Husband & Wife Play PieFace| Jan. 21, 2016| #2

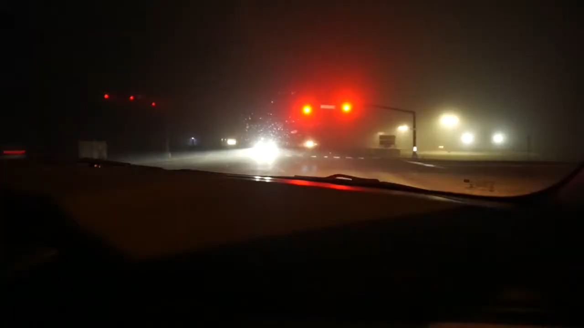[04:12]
can y'all see this fog like i don't even know if y'all can tell like how foggy it is look at that but we are going home it is 6 37